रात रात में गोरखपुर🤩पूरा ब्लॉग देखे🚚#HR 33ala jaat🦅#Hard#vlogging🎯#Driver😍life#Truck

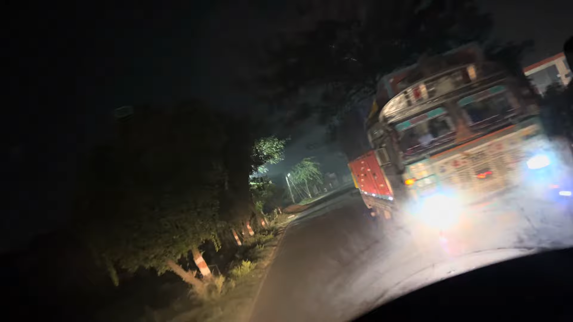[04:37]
आई वे बोज लिया वाई यह पीपराकोथी यह मझपरबर कुराड़ है
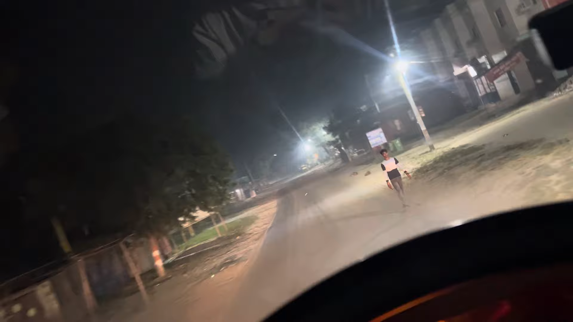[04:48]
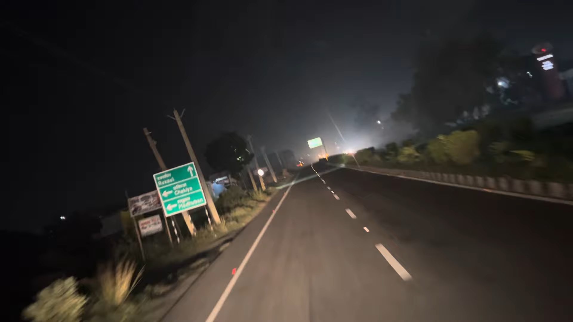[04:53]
चक्किया आई वे चड़ लिया वाई लगनू 472 डिल्ली पूरा जार किलोमेटर है वाई आड़ गाहा है ब्यारा बज़ लगनू गोरुपूर गोरुपूर 117 पड़ागा वाई अबनाड़ केटिया यह पूरा अबनाड़त है वाई अबने चल देरा आगरो ज्यादा के लिए रूख आप